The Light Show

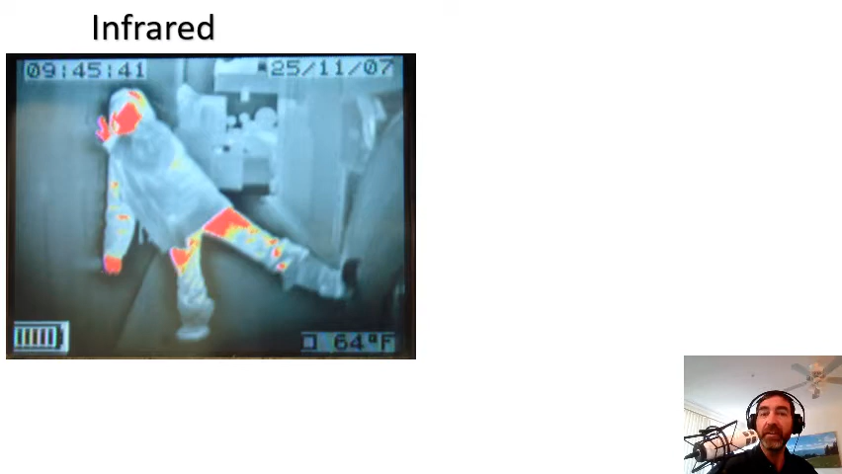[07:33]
She's wearing a winter jacket. The winter jacket releases almost no heat at all. So it's cool. This is a really neat picture. Watch this next one. This is a warm-blooded human holding a cold-blooded gecko. And look at the difference in the temperatures. So the purple is cooler, of course, and the white and the yellow is warmer. And what's really neat, if you look closely, can you see the feet of the gecko? No, you cannot, because the feet have been warmed up by the person's hand. So the feet are actually the same temperature as the hand they're standing on.
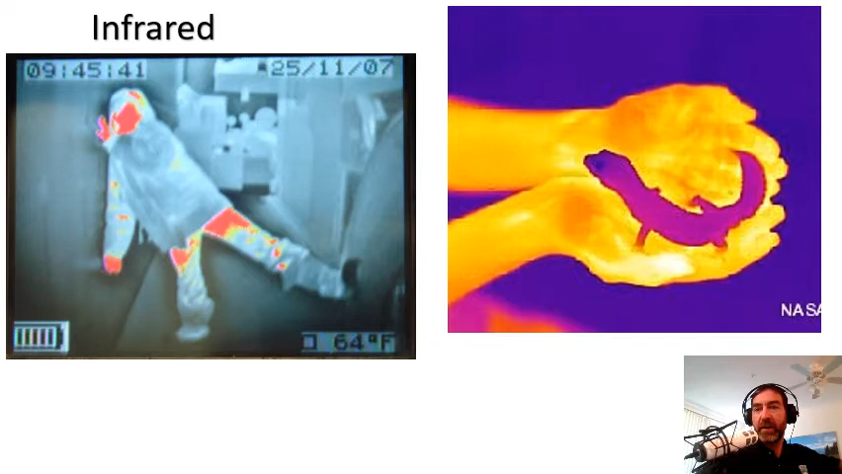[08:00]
But the rest of the body that's upright and away from the hand, that's still cool. So infrared light is actually heat light. And some animals have really taken advantage of this. In particular, snakes. Snakes have very special pits. Well, not all of them, but most of the constrictors, the ones that hunt warm-blooded animals, have these pits in their face. There's the ball python on the right has many of them. The rattlesnake on the left has one. These pits are actually eyes.
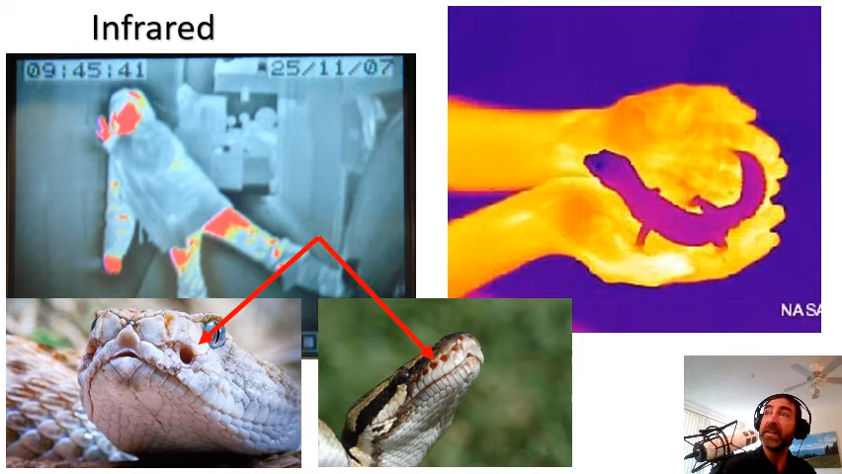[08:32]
You could call them that, but they're eyes that do not see colors the way we do. They see infrared light. And when they see things, it's very cool.
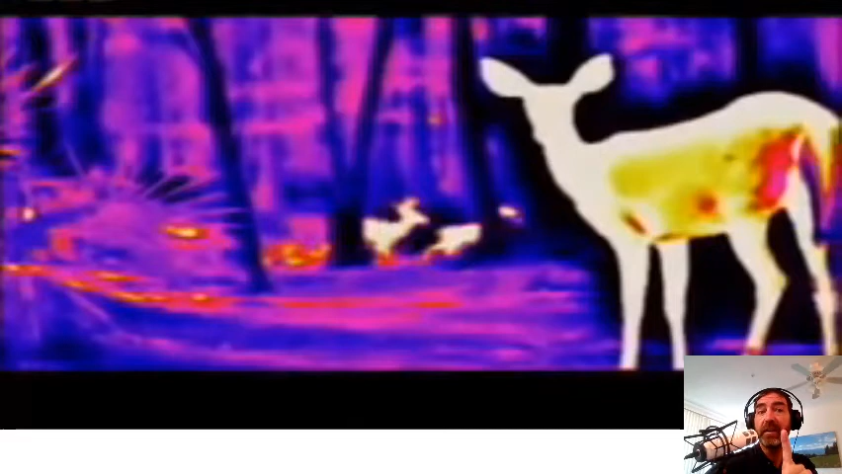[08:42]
I'm going to be quiet because this video actually has a narration, which I don't want to interfere with. So watch and listen. They pick up infrared light produced by any living thing.